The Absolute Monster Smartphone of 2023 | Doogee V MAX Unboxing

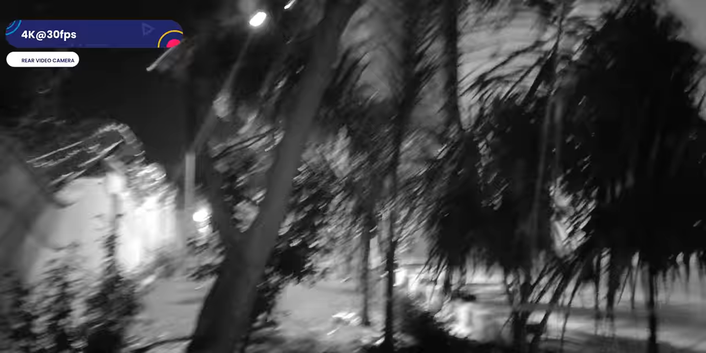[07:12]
और अनदर गुड पार्ट क्या है कि यहाँ पे आपको नाइट विजन का फीचर मिलता है, यानी कि आप कंप्लीट डार्क में वीडियो बनाते हैं तो आपको ब्लैक एंड वाइट नहीं मिलेगा।